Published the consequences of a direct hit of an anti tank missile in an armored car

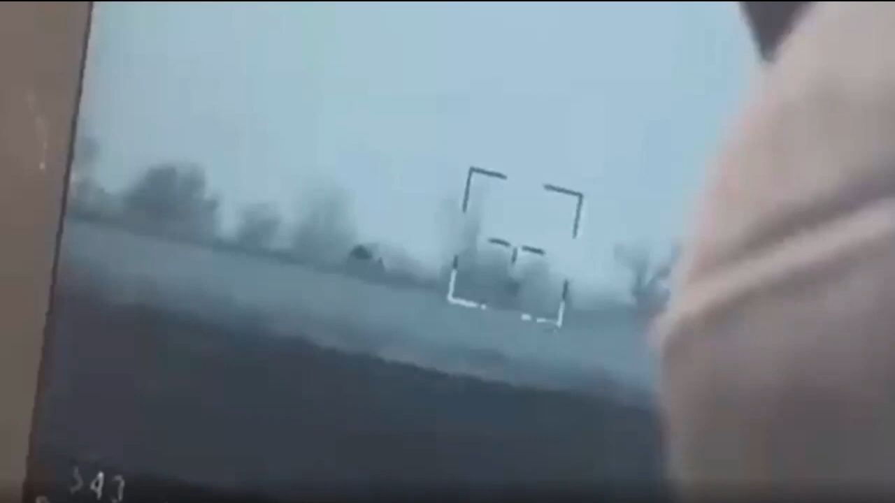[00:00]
An armored car turned into a pile of scrap metal as a result of a direct hit by an anti-tank missile.
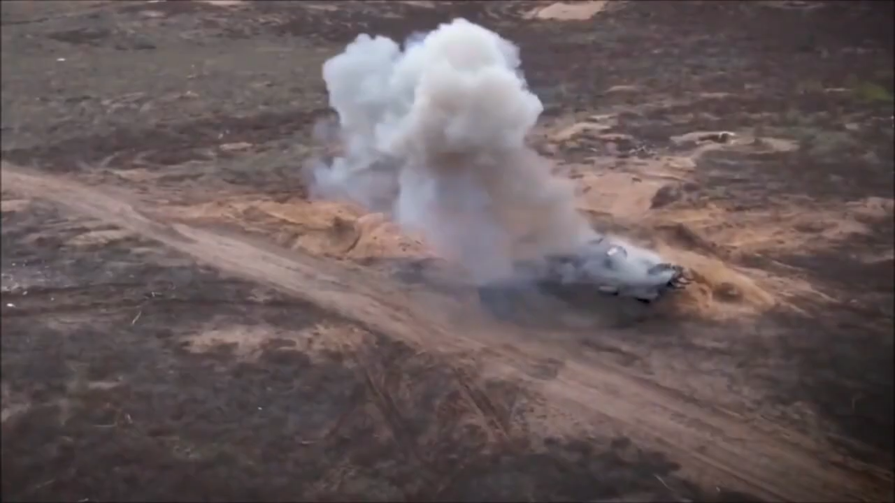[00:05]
A photograph has appeared on the web that reportedly shows the
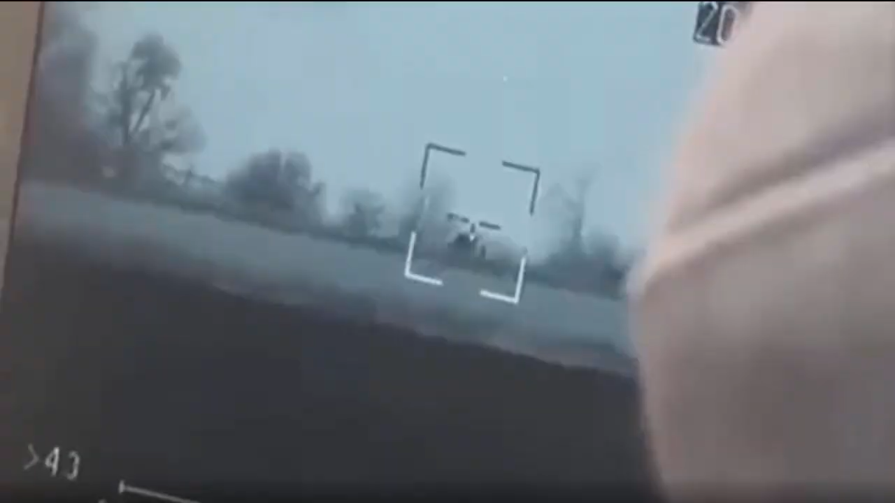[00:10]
consequences of a direct hit by an unknown type of anti-tank missile on an armored car, the ownership of which has also not yet been established.
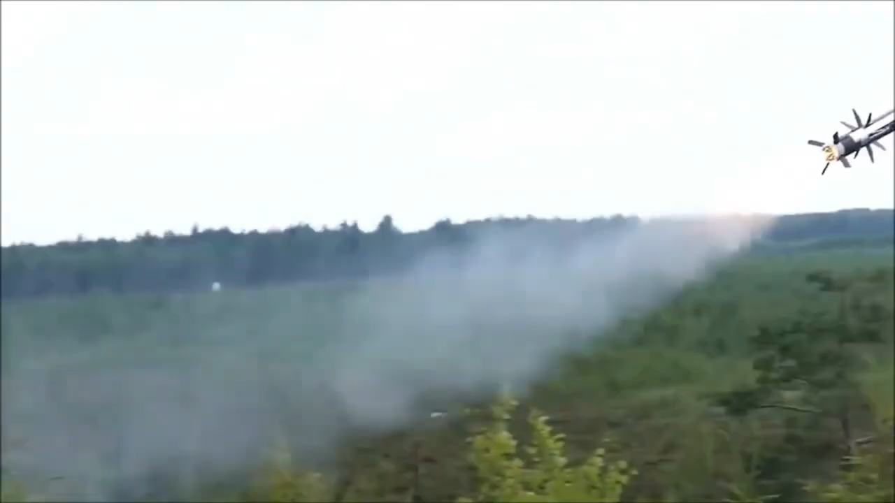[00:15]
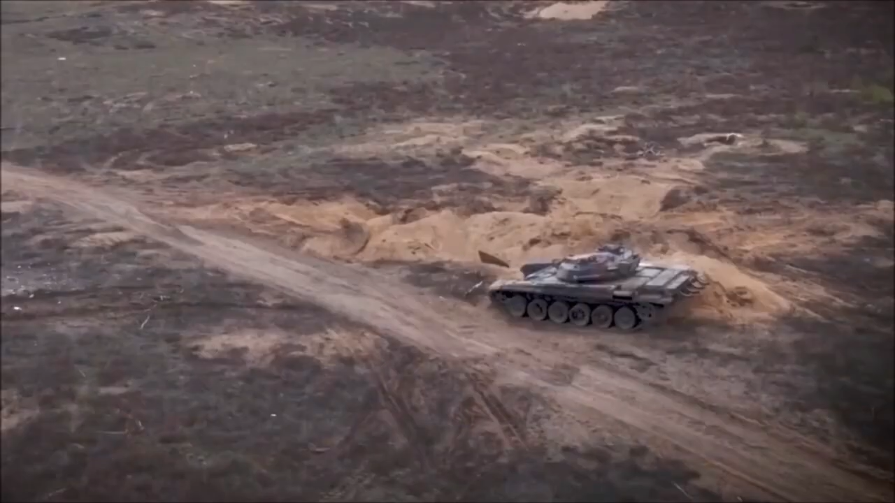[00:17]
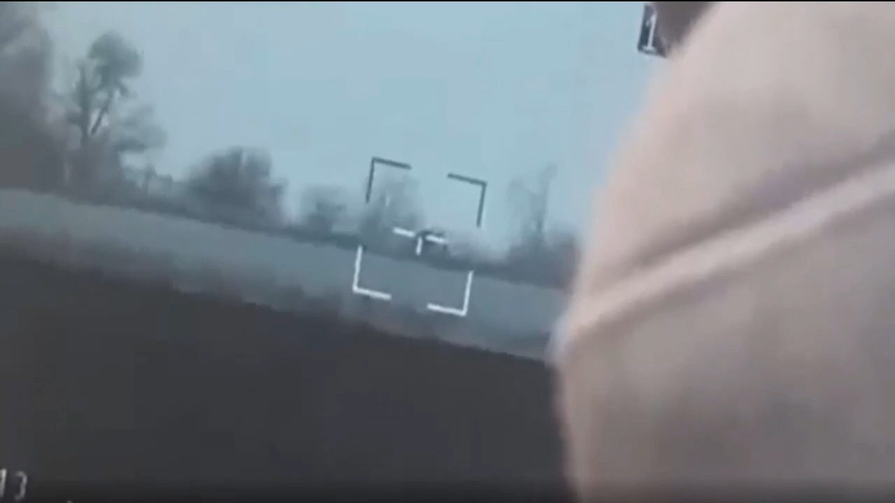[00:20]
The destruction of the armored vehicle is so massive that it actually turned into a pile of armor.